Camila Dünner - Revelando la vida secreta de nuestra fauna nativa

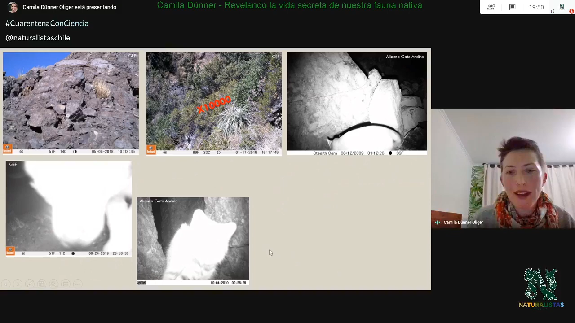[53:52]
Podemos asumir que esto es un colo-colo, pero en realidad son fotos que no son diagnósticas al final. Y finalmente tenemos, si se fijan, cuando hay que instalar la cámara tiene que quedar súper firme en la base, porque los animales suelen jugar con las cámaras, particularmente los zorros, y van a mover la cámara y va a quedar apuntando finalmente en cualquier dirección.
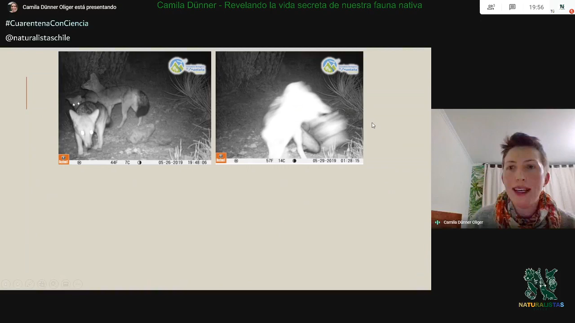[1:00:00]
pero ¿y qué pasa si no es una familia y en realidad es un grupo de zorros que se sintió atraído por el atractor y aquí se ve mucho movimiento y después hubo mucho movimiento en muchas fotos de cerca y la verdad es que no tenemos cómo saber si esos zorros están peleando o en realidad son una familia, una madre con crías y están jugando? Entonces, cuidado con eso. Aquí tenemos esto, lo clásico, los zorros aman el atractor y si se fijan cómo se revuelca y en estos movimientos es cuando de repente se acercan a la cámara porque perciben algún mínimo olor quizás de nuestras manos y muerden la cámara, la pueden romper o la desenfocan completamente, pero los zorros hacen unos shows gigantescos delante de las cámaras con atractor olfativo de orina de felino principalmente.
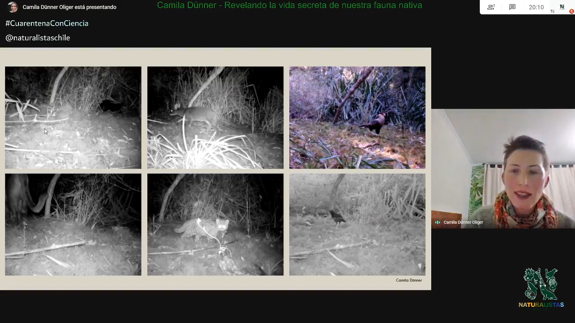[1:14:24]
Entonces decía, aquí hay paso de animales y quiero ver qué animales hay, sin ningún diseño experimental detallado. Ya simplemente puse cámaras donde yo creí que podía pasar algo. Y fíjense, todo lo que como un chinque, un pudú, un traro, un puma,
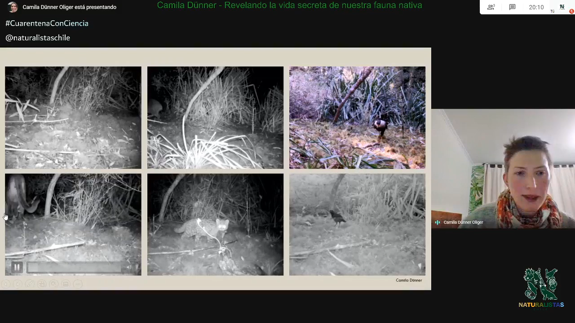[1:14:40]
y si se fijan aquí para el puma, la cámara está muy baja, pero no tenía muchos más lugares donde fijarla sin que me hicieran interferencia estas ramitas. Una huiña,
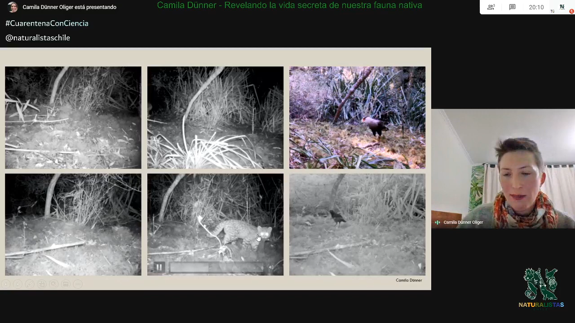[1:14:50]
llevándose un guarencito y un wet-wet. Entonces, si se fijan, esto es simplemente un censo de qué animales me encuentro en ese lugar.